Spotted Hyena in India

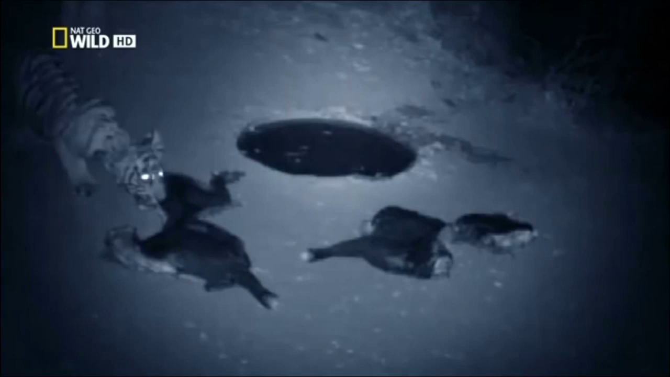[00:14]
Rangers left food and water to give them a fighting chance. There were plenty of predators snooping around for an easy meal.